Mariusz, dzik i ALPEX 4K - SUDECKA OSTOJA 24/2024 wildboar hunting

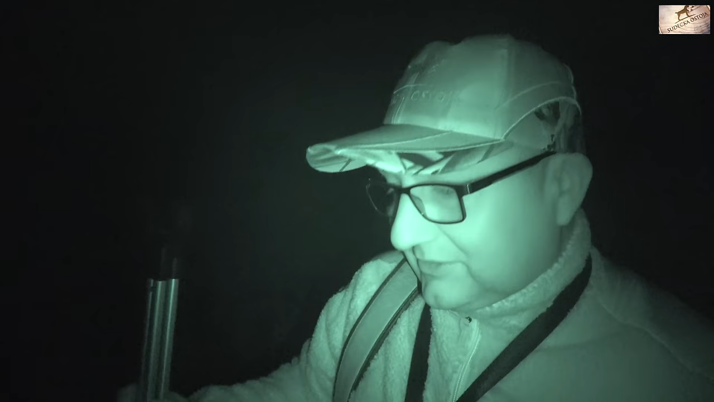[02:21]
Auta coś tam hałasują, ale mimo tego, że tutaj się chodzi, to ale coś tam wypatrują, co nie? Nie wiem, widzą nas 13, widzą. No spróbujemy ponagrywać z daleka, weźmiemy zaraz Alpexa. A ty już patrzyłeś, jak widać?
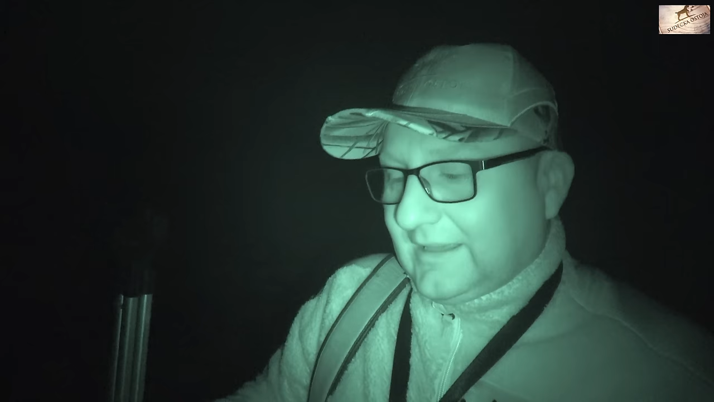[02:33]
No co powiem, wspaniale. Wspaniale, jak to się mówi, oko Boga. Nie, oko Boga to jest jedno, ale tutaj widać dobrze, bardzo dobrze. Nie, no widać dobrze.
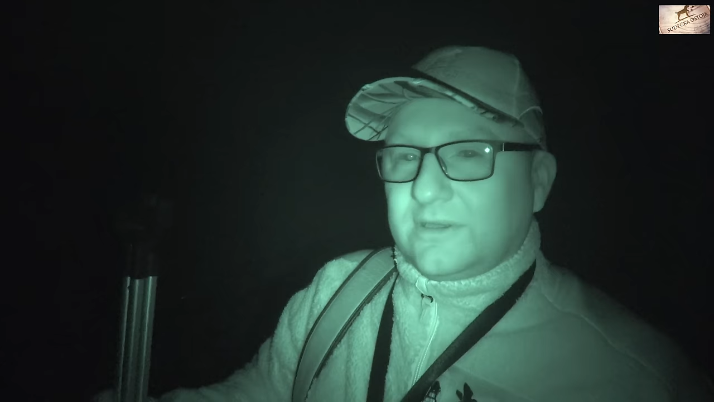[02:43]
Widać dobrze i można, najważniejsze, żeby się nie pomylić, nie? Tak jest. No, a w tym sprzęcie pomyłka to raczej chyba jest niemożliwe. Jest to niemożliwe.
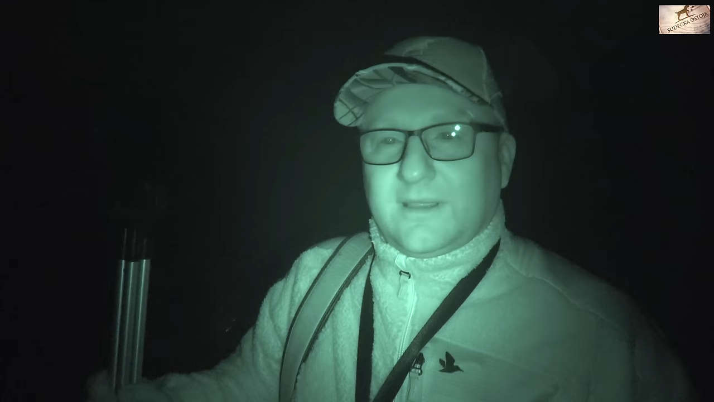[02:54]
Co, idziemy, przejdziemy przez drogę i będziemy je podchodzić. No mamy tam 200 metrów. Ponad 200 jest. No, no to podejdziemy, zobaczymy. No to chodźmy.
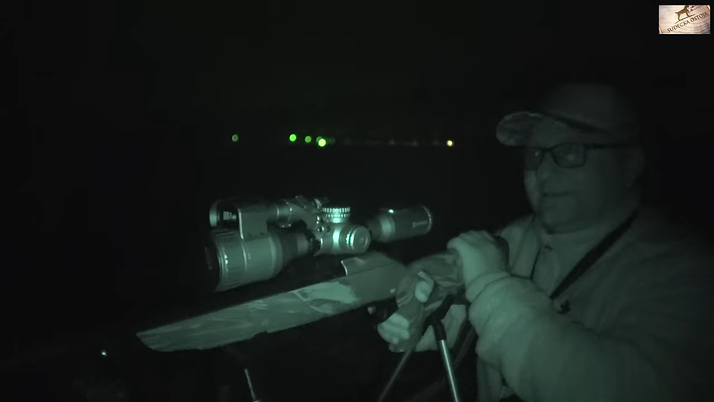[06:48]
Jesteśmy po szczele. No teraz, teraz już możesz głośniej mówić, bo reszta uciekła.
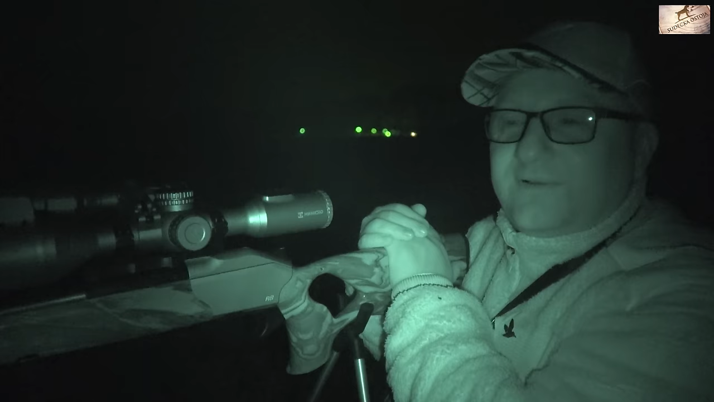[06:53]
Lufa gorąca, ale jak ja strzelam, to dziki potrafią jeszcze się podnieść i uciec. Także musimy odczekać chwilkę, popatrzeć na dzika, czy on faktycznie spisał testament i... Nie no, leży. Leży. Leży, ale za chwilkę ale stanie. Ale kawałek poszedł, ale strzelałeś konsumpcyjnie, tak? Jak się odda strzał, to zawsze trzeba patrzeć, jeszcze te 30 sekund trzeba patrzeć, mierzyć, bo tu idzie energia, tak? Dostaje, leży, a potem nagle staje się cud i zmartwychwstanie i idzie, nie?
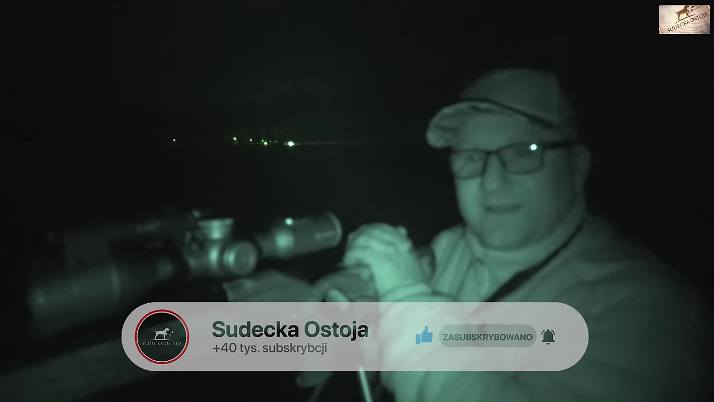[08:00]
Ale od tego masz mnie, żebym ja z boku termosem nagrał. Dokładnie. No bo to nie jest mój szczucer, także nie jestem ułożony z nim, tak? Ale co, źle się strzelało? Nie, no bajka. No.
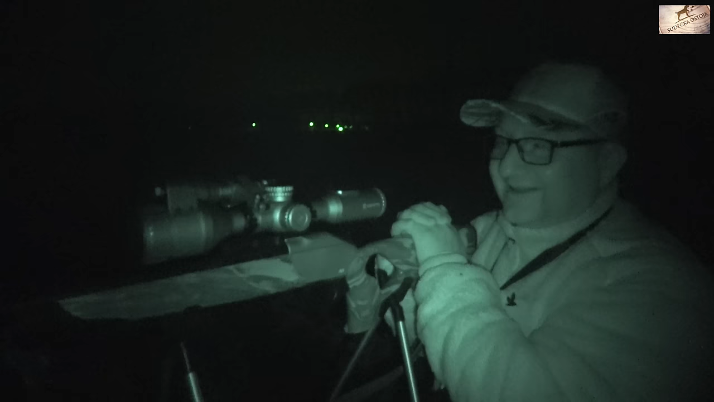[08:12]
To pastorał, słuchaj, stabilny, także naprawdę można strzelać z tego na te 200 metrów spokojnie, a tutaj to... Ja mam do ciebie propozycję.
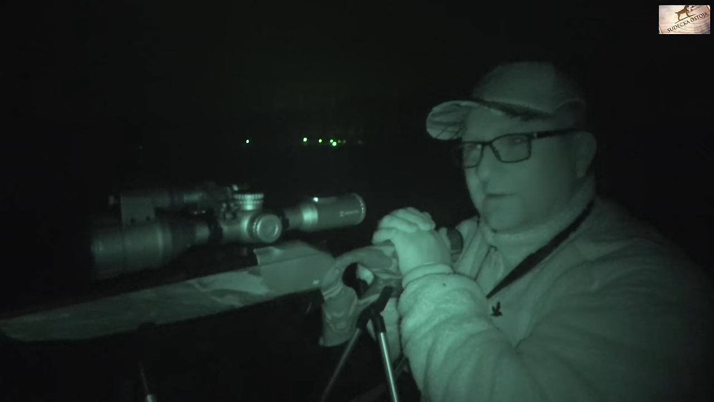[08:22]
Może wymienisz ten pastorał na pastorał minister? Minister? Ten się sprawuje jakoś, nie? Dobry, nie? Nie, no...
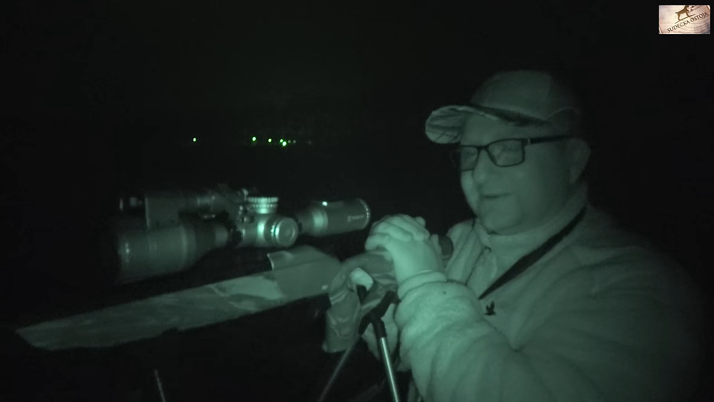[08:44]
Jak ty to powiedziałeś, to jest dobry pastorał na pola, a nie no, do lasu w góry. Ale nie strzelałem nigdy z dwóch podpórek, a teraz już ten sezon przeliczyłem
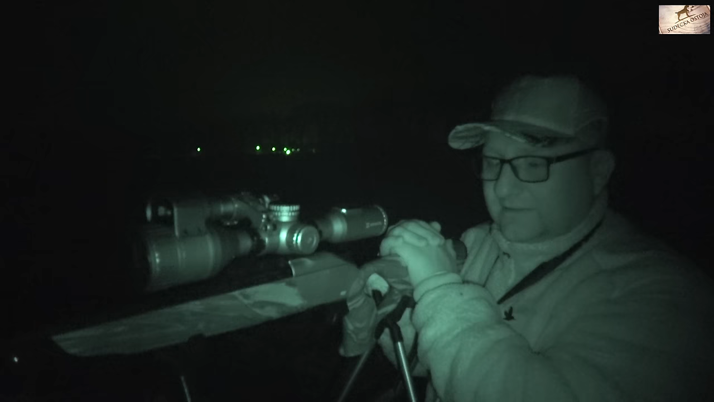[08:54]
z tym pastorałem i naprawdę zdaję egzamin, co nie? A ogólnie Alpexa jak oceniasz? Bo ty pierwszy raz tak naprawdę, nie? No opowiadaj.
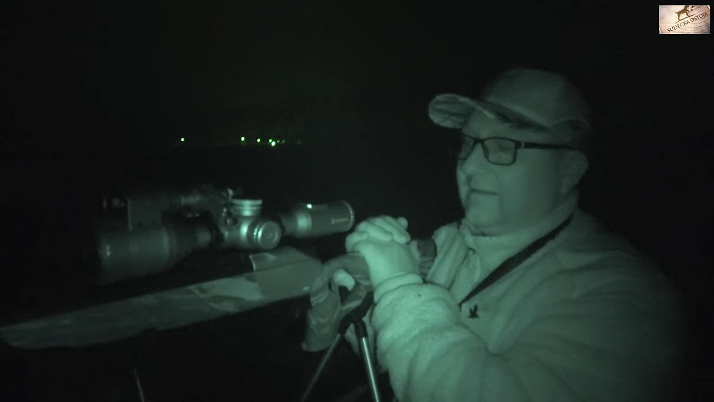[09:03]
Nie, no tutaj się pomylić, tak jak powiedziałem. Żeby tutaj się pomylić, to naprawdę chyba... No nie ma takiej opcji, żeby się pomylić. Trzeba chcieć, nie? Naprawdę, bo jak już strzelasz tak...
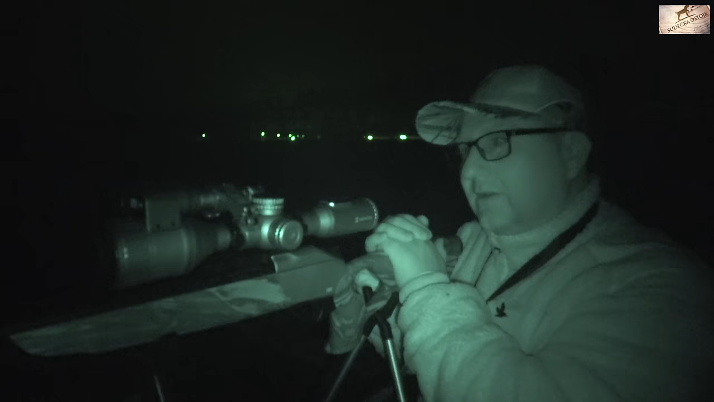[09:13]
Jak strzelasz na przykład bez takiego sprzętu i strzelasz na pełni, to w sumie na 99% jesteś pewny, że... Jak to się mówi? Na 99% jesteś pewny, że to nie jest locha, czyli na 100% to jest locha. Tak przy księżycu, a ten sprzęt raczej to nie ma pomyłki, tak? Nie można tego mylić ani z zającem, ani z lisem. Wszystko widać, ale ładnie było widać, naprawdę. Dzisiaj fajna noc, nie? Bo zero wiatru prawie. Można...
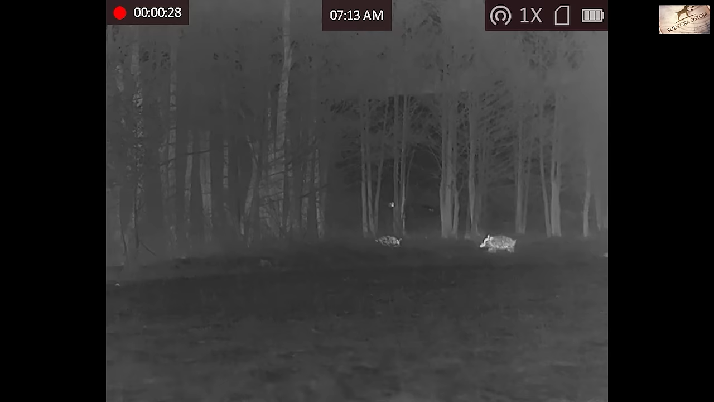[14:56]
No i co? Pomierzyliśmy, pobadaliśmy, ale tak jak mówiłem, że teren jest mokradła, jest wysoka trawa i musimy podejść jak najbliżej. Jak podchodziliśmy, wiatr żeśmy mieli wspaniały, nie? Wiatr był dobry, ale co się stało, że one uciekły? Ja to nie wiem, najpierw były, ile były? 3 czy 4? Później doszły jeszcze 3?
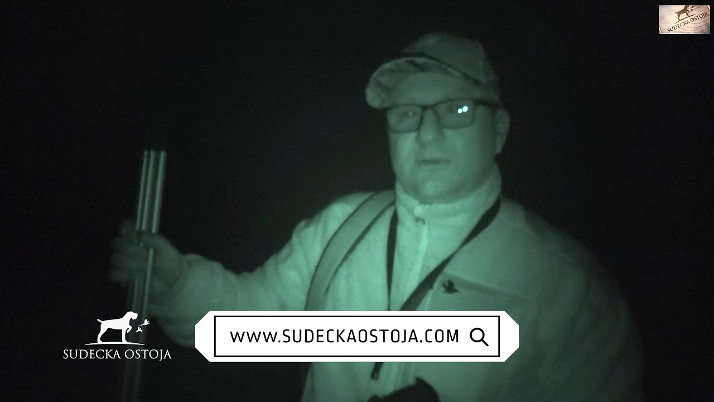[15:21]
Doleciały jeszcze 3 i już normalnie było jak na tacy, już mierzyłem, prawie już było do strzału, ale tak jak mówiłem, że ten teren jest taki ciężki, że no, strzelać w trawach, no to co, no, kula się rozbije o trawę i będzie po prostu. No nie było chyba czystego, nie? A ty patrzyłeś w nokto, ja patrzyłem w termo. W termo to inna bajka, nie? W nokto widać te przeszkody, nie? No dokładnie. I tutaj w tym wypadku, no lepiej odpuścić, tak?